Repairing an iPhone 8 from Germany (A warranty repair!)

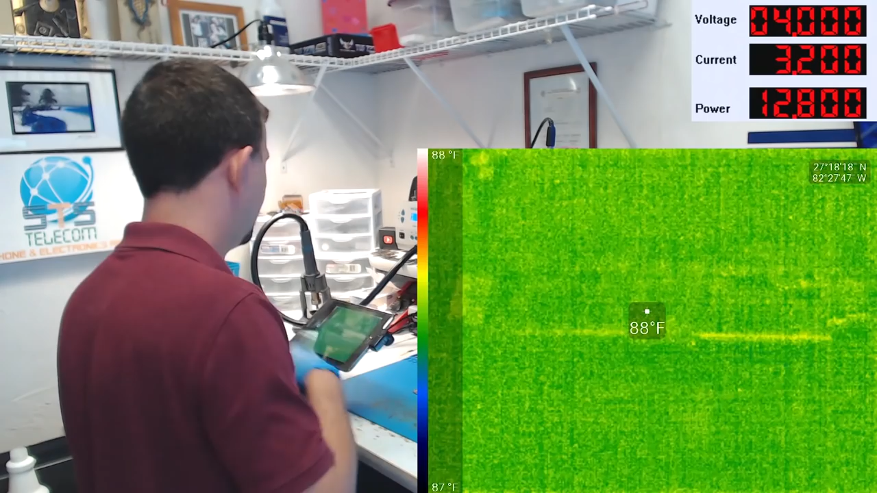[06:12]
On screen: spot 88°F, scale top 88°F, scale bottom 87°F
so here we are looking at this board with the thermal camera and it doesn't have the MSX that the FLIR ONE PRO has so it doesn't really give you a real
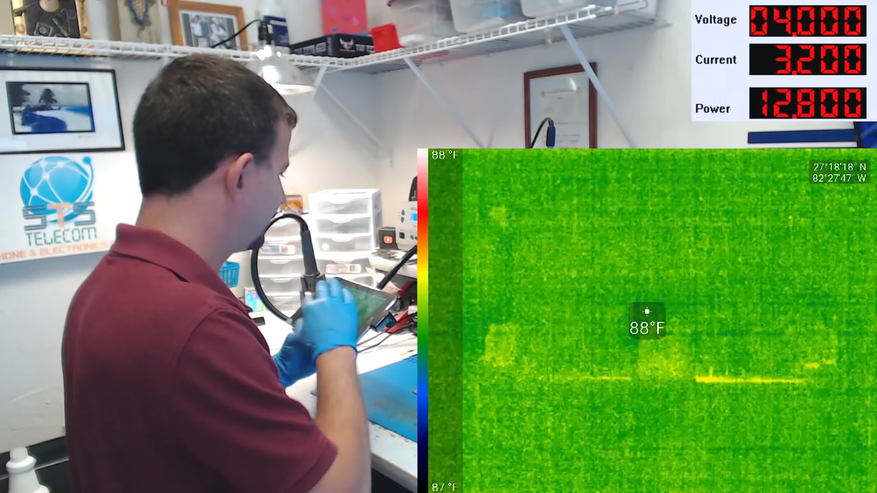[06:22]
On screen: spot 88°F, scale top 88°F, scale bottom 87°F
clear visual combined with thermal but honestly you don't need it so I'm going to turn the power supply
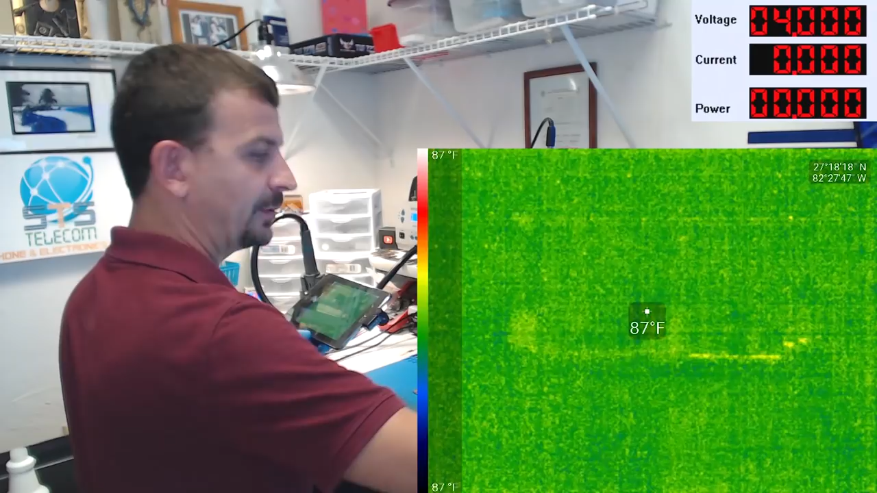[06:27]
On screen: spot 87°F, scale top 87°F, scale bottom 87°F
on and I'm going to press the button to boot and one
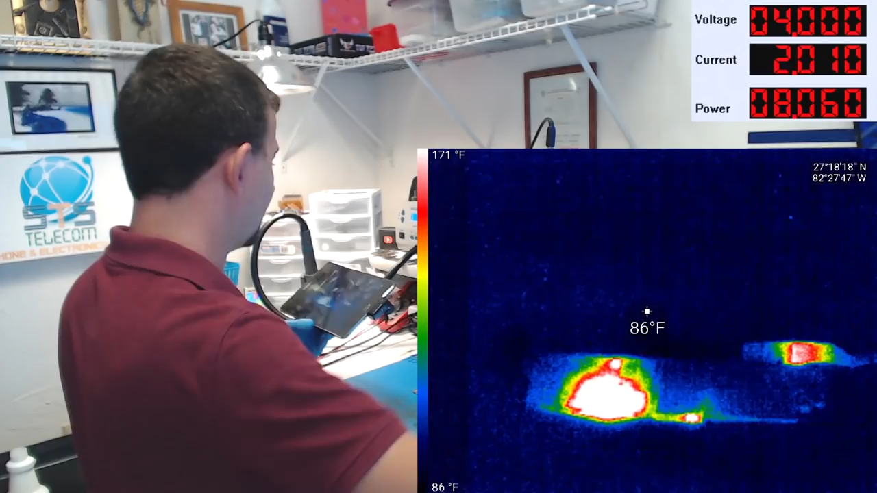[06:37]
On screen: spot 86°F, scale top 171°F, scale bottom 86°F
going to turn the power supply off let that board cool down just a little bit more
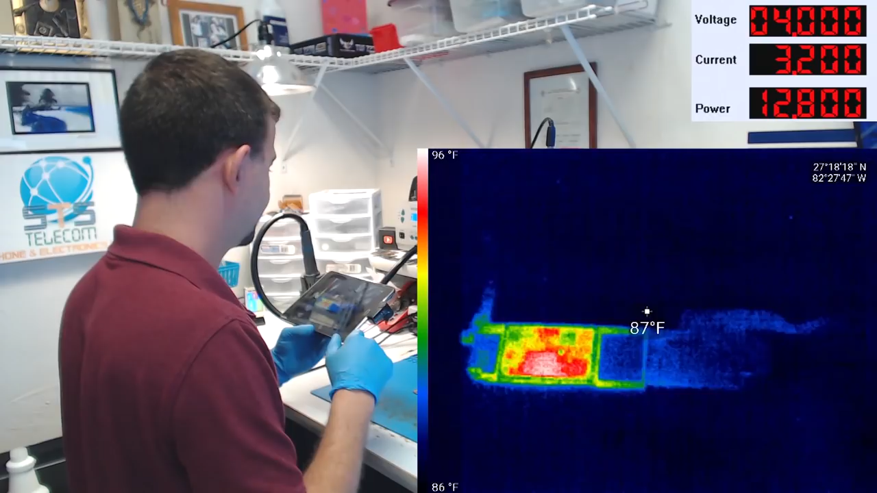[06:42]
On screen: spot 87°F, scale top 96°F, scale bottom 86°F
yeah now right off the bat I'm going to point with my finger here so maybe you can see it on the thermal we've seen the PMIC get hot there was a little area up here around the boost IC
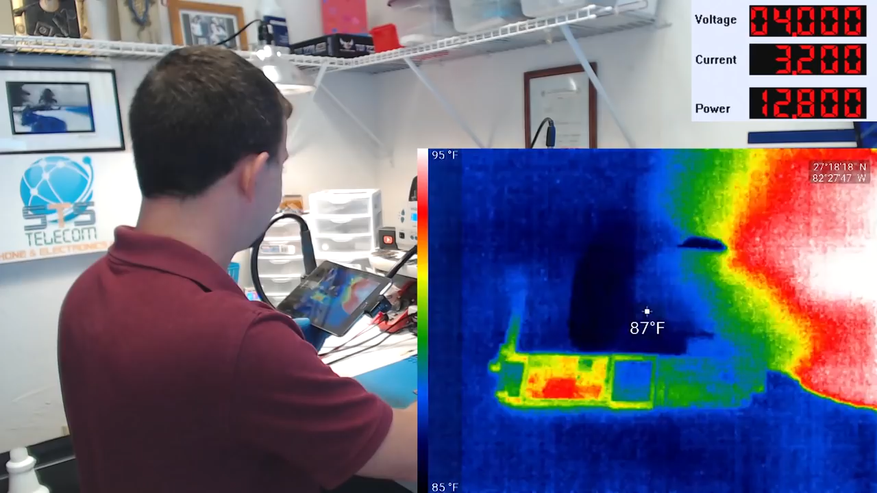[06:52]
On screen: spot 87°F, scale top 95°F, scale bottom 85°F
that got hot but then also down here next to NAND there was an area that got hot let's watch that one more once more we're going to press the button to boot and one two three
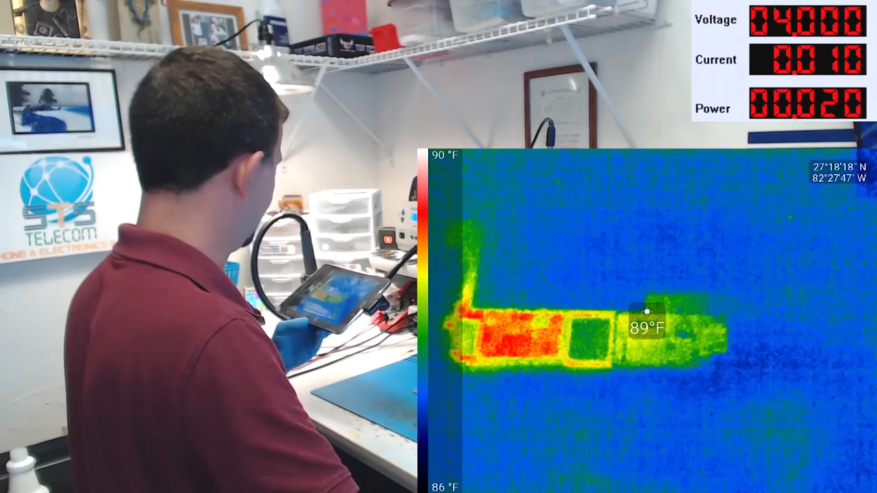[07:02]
On screen: spot 89°F, scale top 90°F, scale bottom 86°F
boot boom okay so my cable's getting hot we've got an area here next to NAND getting hot PMIC and then also boost IC
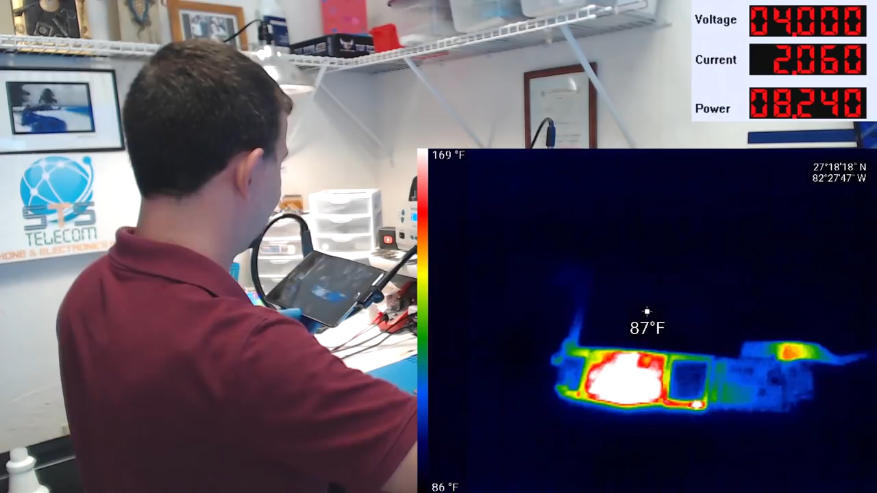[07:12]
On screen: spot 87°F, scale top 169°F, scale bottom 86°F
so with the thermal camera we've quickly narrowed down several things that are heating up now